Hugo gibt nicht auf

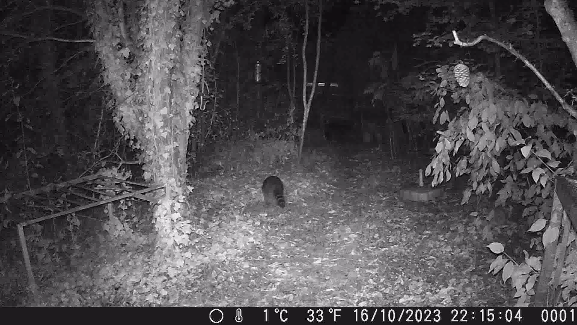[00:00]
Ich sag euch doch Leute, seitdem dieser blöde Futterautomate oben hängt, fallen nur noch ein paar Brotsamen für mich herunter, was die Vögel da herunterschmeißen. Das ist doch Käse, oder nicht?
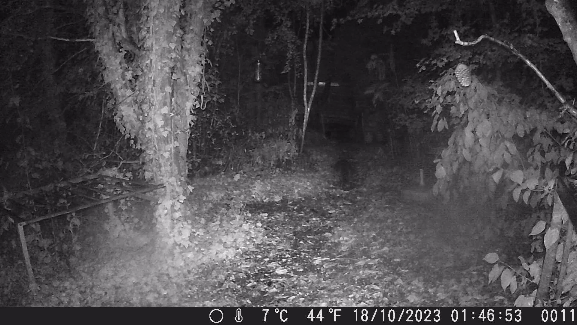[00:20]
Ich geh lieber mal ins Trockene, es regnet. Tja, lange war mein Vorsatz nicht zu halten. Ich bin wieder da und suche nach kleinen Krümelchen, die da unten liegen. Ja, ja, das Leben ist schon schwer. Ach, was sagst du da, Hugo? Bei mir ist es genauso.